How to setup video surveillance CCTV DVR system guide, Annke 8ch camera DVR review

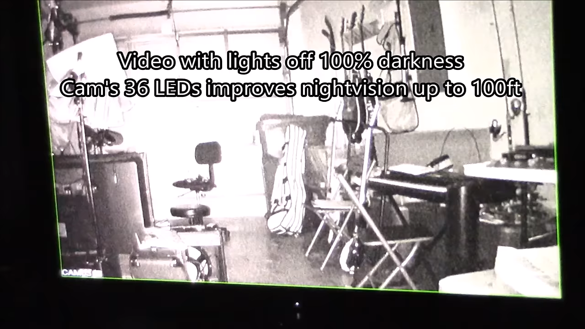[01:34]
even with the lights off you can easily see everything in the garage no problem it just becomes a black-and-white video
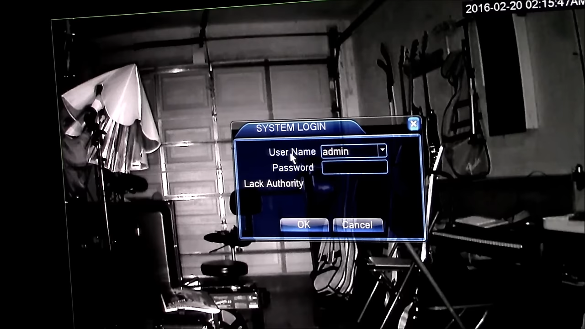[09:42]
username by default as admin leave the password blank and hit ok now if you want to get out of this screen right here you want to right click and then left click menu
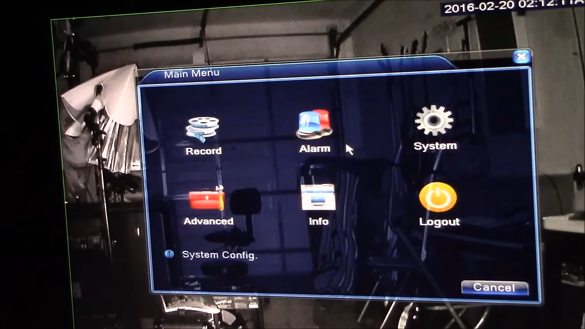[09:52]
go to record click on playback and this is where you view your recordings right here we're going to go to
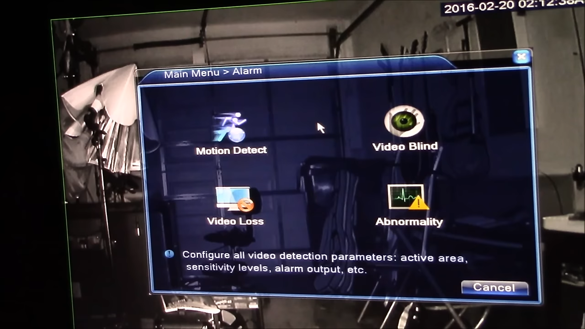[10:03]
alarm click on motion detect click on channel you can select all channels which is